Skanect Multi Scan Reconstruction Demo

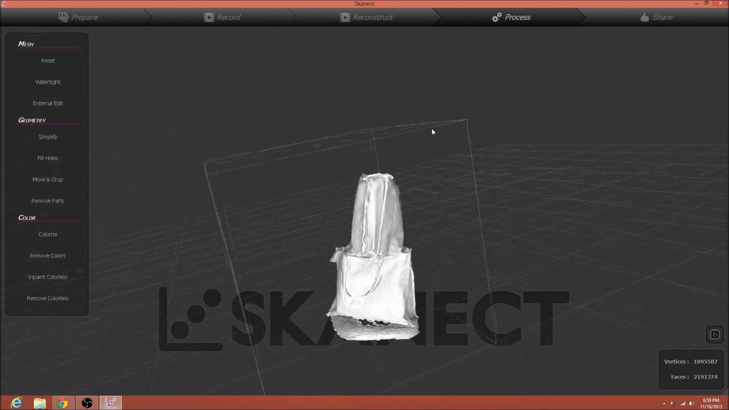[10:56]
Well, it decided that wasn't a hole. Interesting. But whatever.
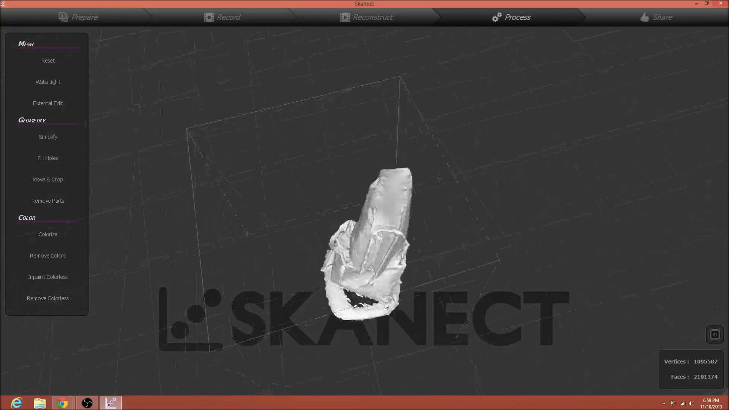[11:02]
We're not actually going to be doing anything with this. So let's colorize this.